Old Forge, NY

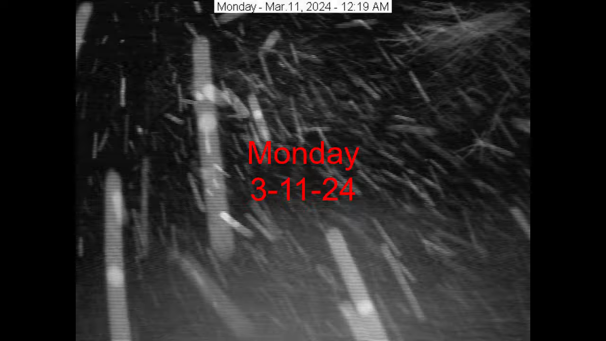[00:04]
all right and here's what it was looking like monday morning the 11th of march 2024 we had snow overnight
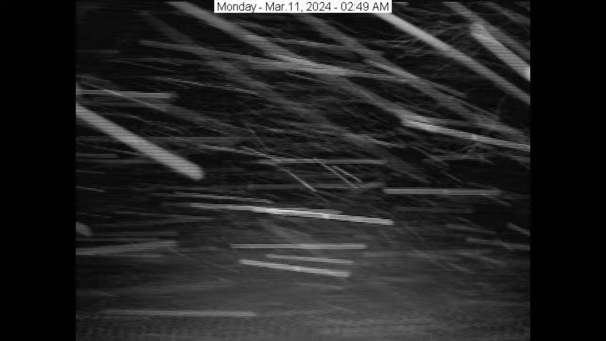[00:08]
did we get
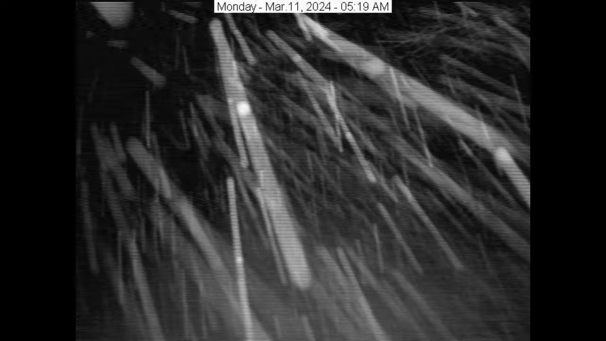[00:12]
the 7 to 14 predicted no i give it about four inches i'm playing the time lapses
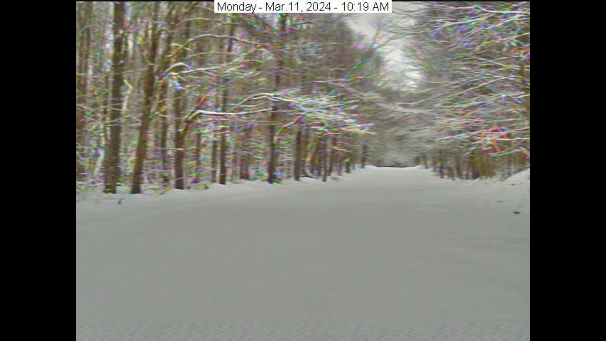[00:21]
all the way straight through so you guys can see what went on because this will probably be the last one you're going to see snow for quite a while long-range forecast looking awful warm
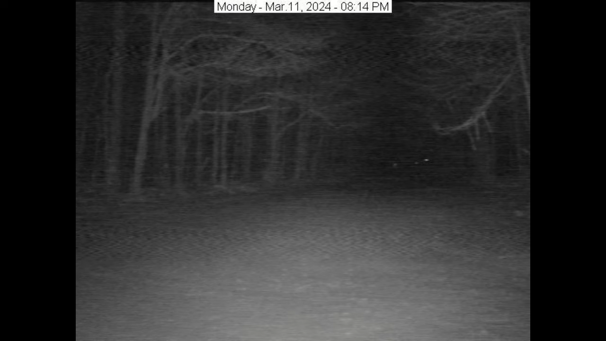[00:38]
and then you'll see here at the information center same thing we had snow overnight